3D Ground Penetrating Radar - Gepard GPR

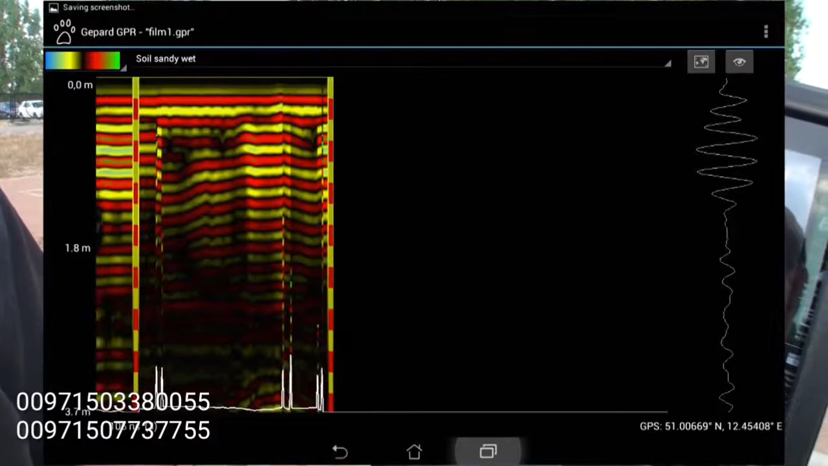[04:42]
To stop the scan, I am simply going to push the multi-function button again. As you see, all lights are illuminated.
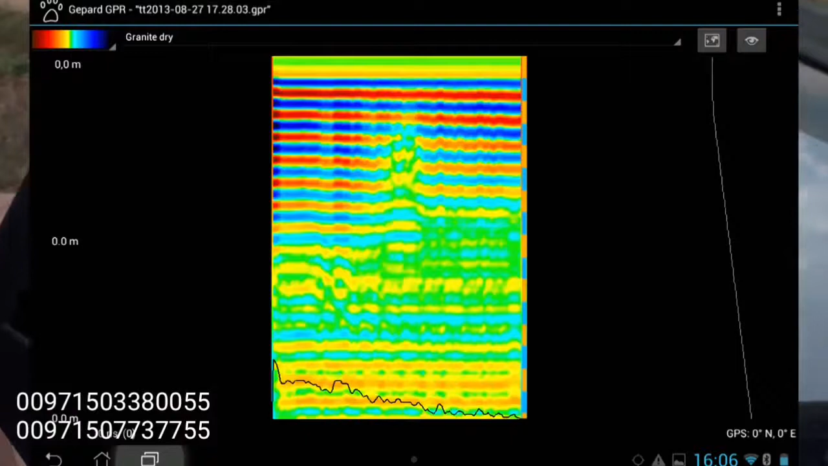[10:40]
As I look at the data here, I know that I traveled over this pipe. And I can see here in the scan, that the anomaly is the anomaly. It is a plastic pipe.
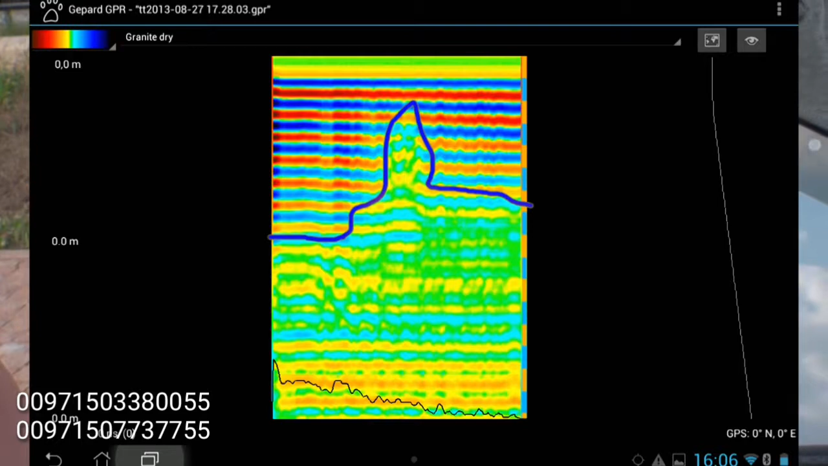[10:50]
It has no actual signature. As we can see in the data, you can see this here. But sometimes, if you change a color, you can see the anomaly here.
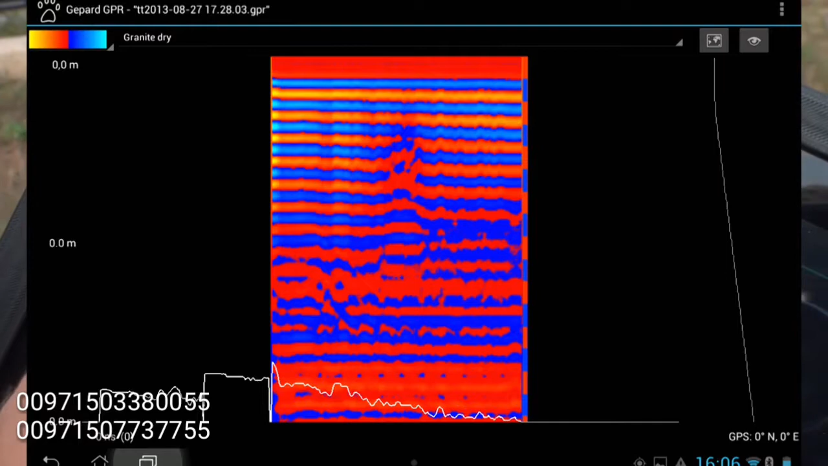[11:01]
Pull a different color. Sometimes you can see it clearer. Right here. And to see the signal that it reads, if I move right over here, I can see the signal will also show up on the right hand side of the screen.
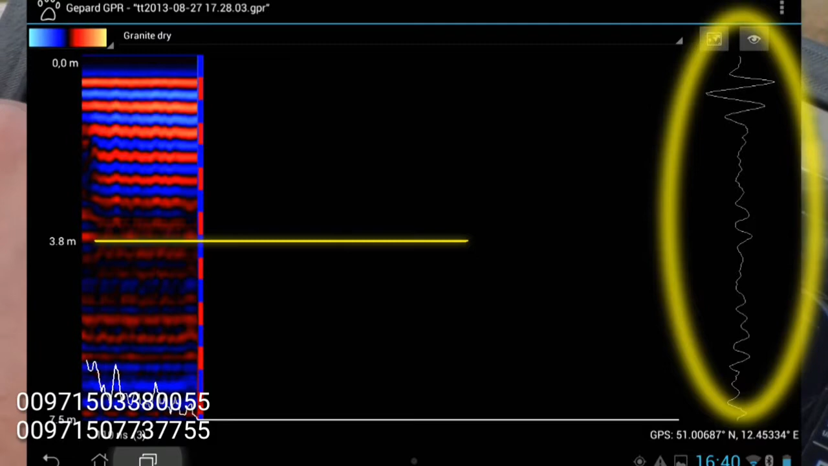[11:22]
But at this point, if I say here, I have a depth reading of 3.8 meters, here at zero, I can pretty much in the middle say around,
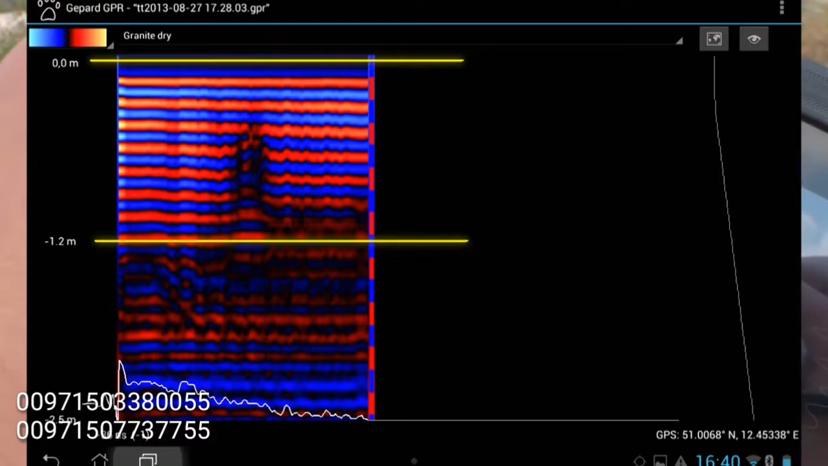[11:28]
oh, this looks like 1.6, 1.7 meters is the depth of this particular anomaly.